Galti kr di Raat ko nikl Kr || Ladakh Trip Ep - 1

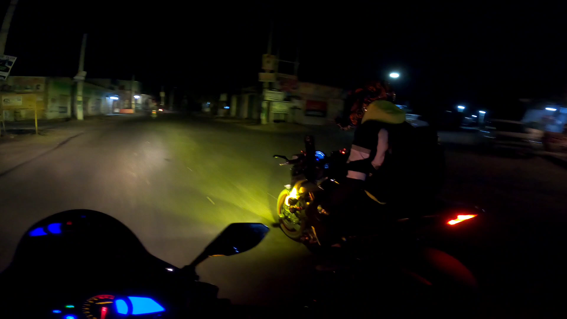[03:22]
ड्रैगन भाई ड्रैगन इतनी दूर से दिख जाती ना आपको।
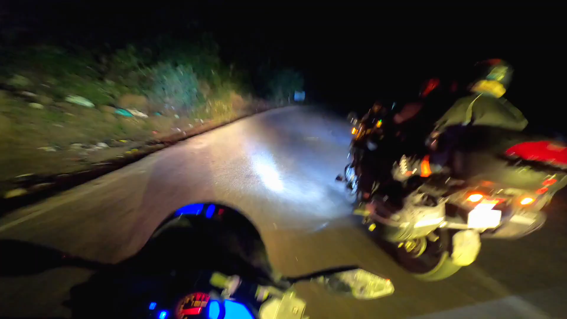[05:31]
निकल तो चुके हैं लेकिन हाथों की हालत बहुत ज़्यादा ख़राब है यार, क्योंकि मैंने ग्लव्स नहीं पहने भाई, ग्लव्स मेरे जम्मू में ही रह गए हैं।
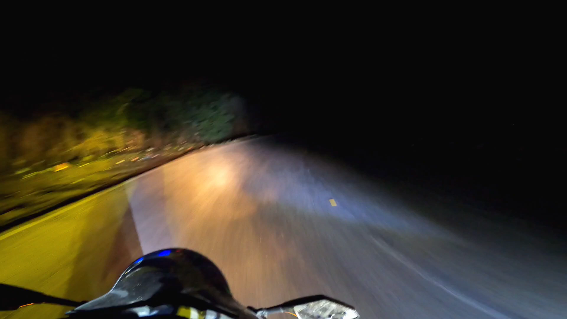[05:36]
देखना इतनी तगड़ी लाइट है और इसमें लाइट ही नहीं है यार, ये देखो।
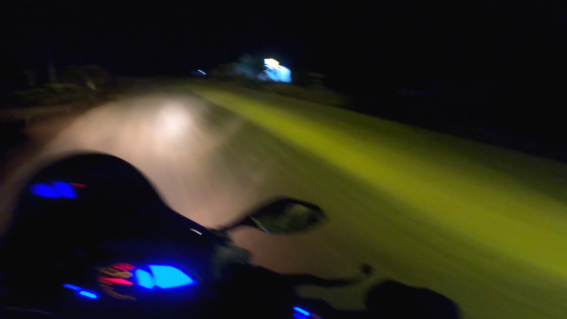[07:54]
ये हम जीत गए भाई, ड्रैगन के साथ रेस लगी है वो, क्या बात है भाई। सच बताऊ ना सड़क बहुत ज्यादा खराब है,